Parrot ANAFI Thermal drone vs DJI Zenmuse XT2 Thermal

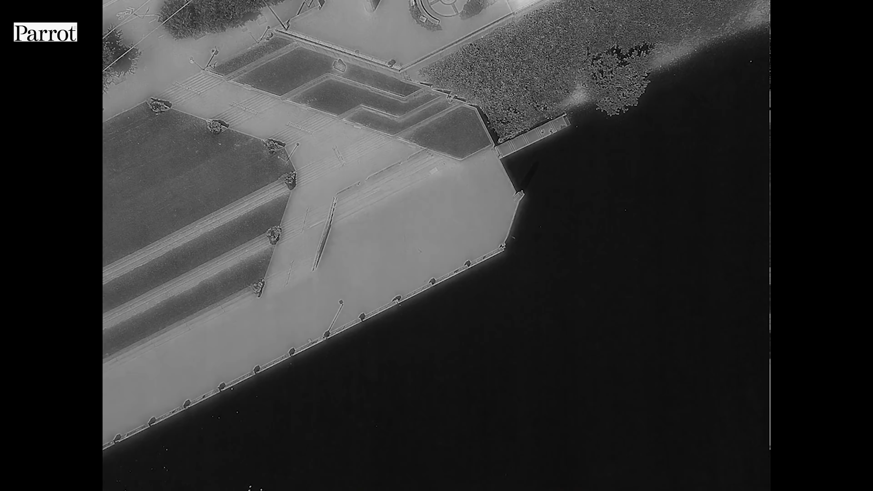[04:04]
Oh, the river is a pleasant 75, 76 degrees. I think I'm going swimming after this.
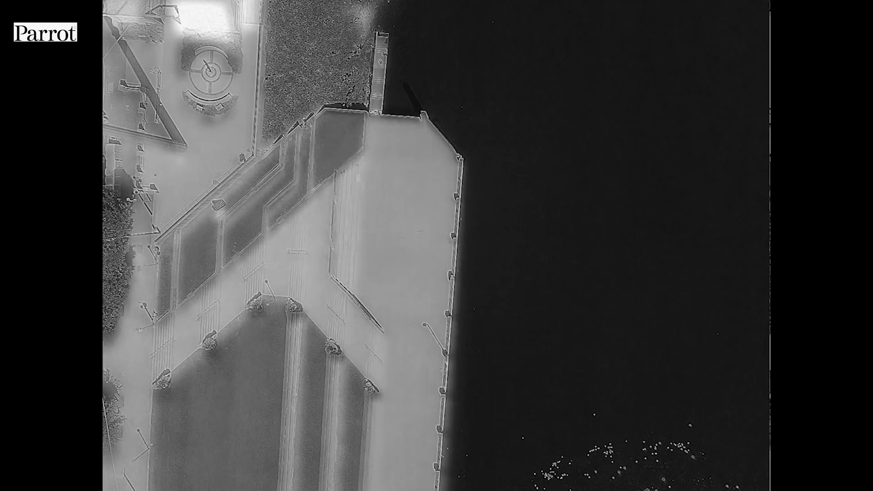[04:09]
Let's do that. The resolution on the thermal is akin to the FLIR-1 for the smartphone.
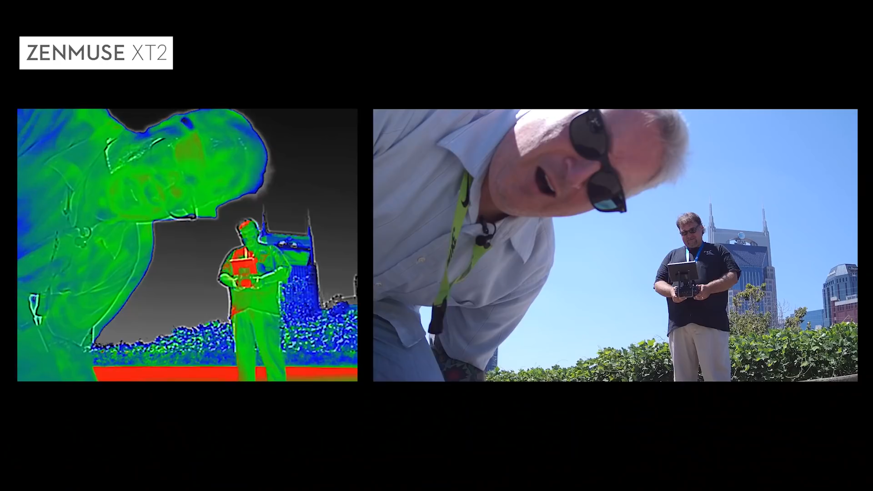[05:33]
No, just the truck. Oh, to heck with the truck. Look at that resolution. Am I gorgeous? Take off.